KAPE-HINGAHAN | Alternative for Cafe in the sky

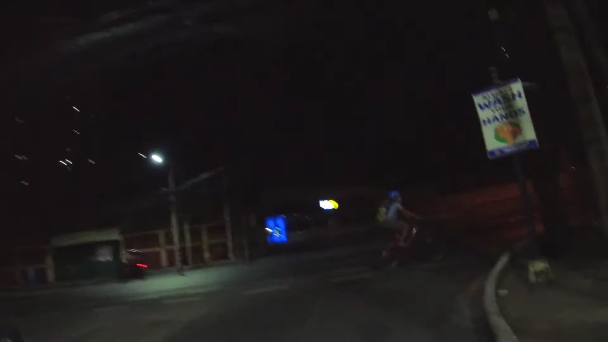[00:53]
Dito ngayon tayo sa EDSA Show. Ayan. So ngayon, it's around 5:15. Ayan.
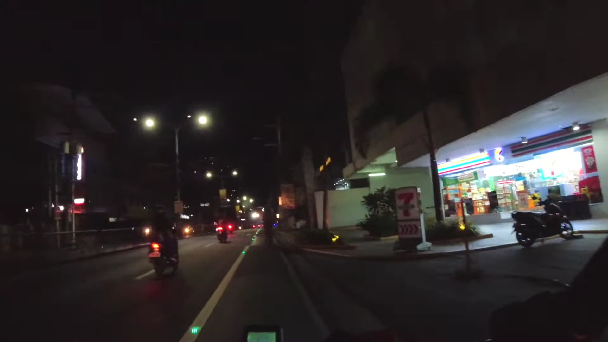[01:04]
Medyo madilim pa, pero kikitain natin sila sa may junction, sa may kainta.
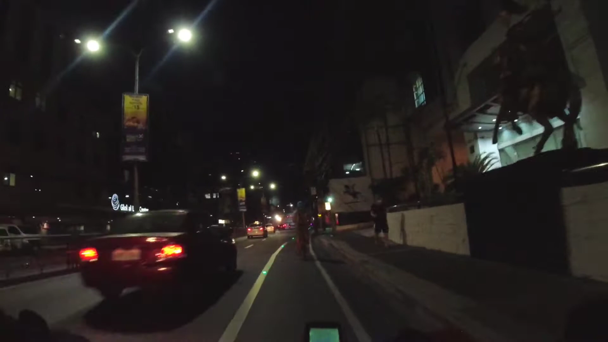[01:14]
Kung galing kayo naman Mandaluyong, kahit madilim, sana makita nyo.
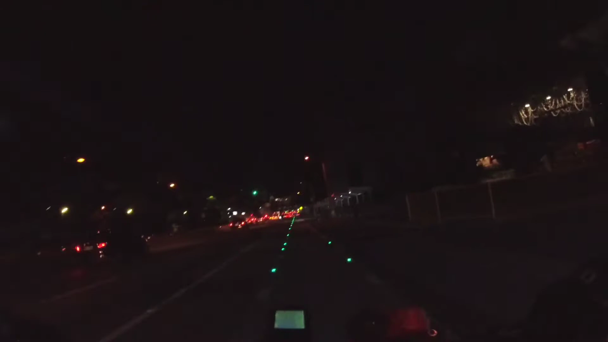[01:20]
Kikita nyo sa EDSA pag mga 5 a.m. Dami na rin tao, sakyan tsaka tao, mga nagsisipasukan. Traffic na rin, kahit alas 5.
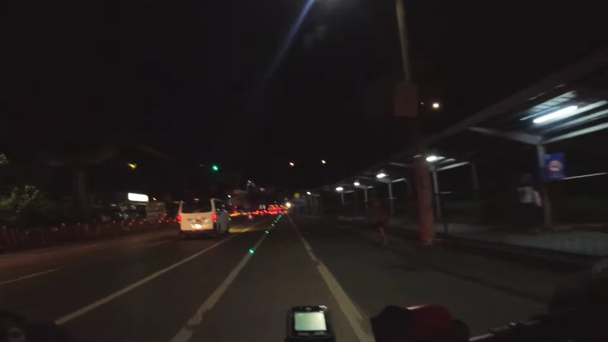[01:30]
Paano pa kaya mamaya? Kaya nyo dito sa EDSA, yan. Kakanan kayo dito sa Ortigas. Mas dire-diretso na to. Medyo madilim guys ha. Dito, keep left lang kayo, keep left lang. Yan, sa may
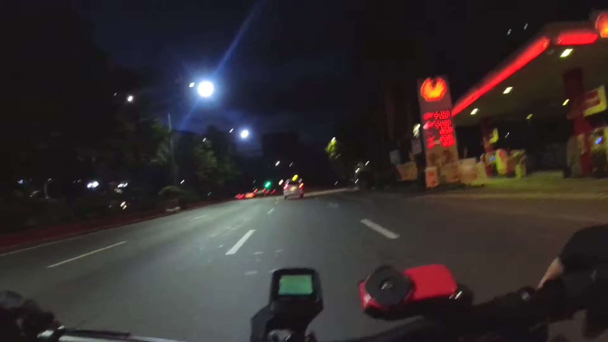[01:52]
stoplight. So, diretso-diretso nyo lang hanggang papunta ng kainta. So, madilim pa naman eh. Kaya punta na tayo ng balita ko kayo pag nasa kainta na tayo.